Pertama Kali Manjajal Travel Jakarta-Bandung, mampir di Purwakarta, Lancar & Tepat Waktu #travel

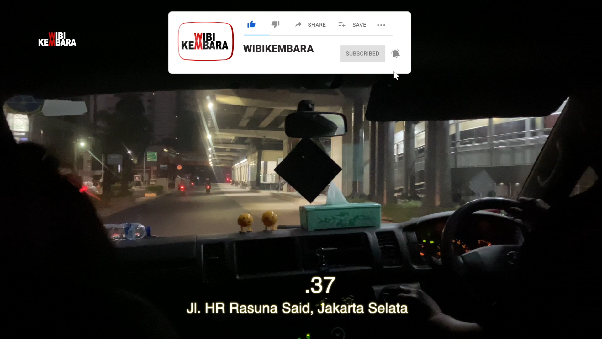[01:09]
dan jangan lupa untuk tekan lonceng notifikasinya supaya tayangan vlog Vipi Kembara tetap hadir dan memberikan info yang terbaik. Nah teman-teman, travel minibus ini sekarang mengarah ke Kota
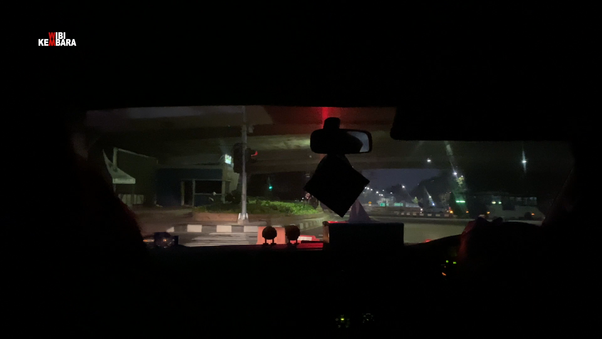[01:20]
Bandung melalui Jalan HR Asuna Said di Jakarta Selatan. Kemudian melalui Jalan Jenderal Gatot Subroto untuk menjemput satu orang penumpang.
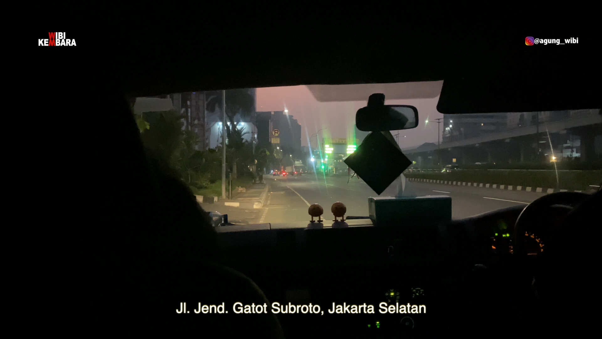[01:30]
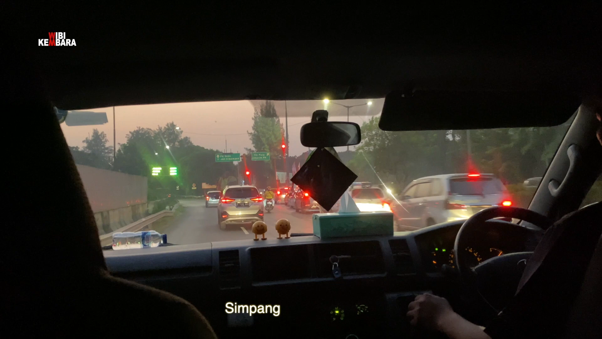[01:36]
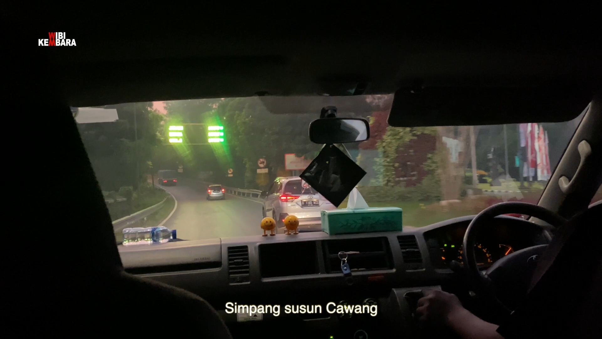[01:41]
Dan sekarang melewati Simpang Susun Cawang. Suasana masih pagi sekali di sini.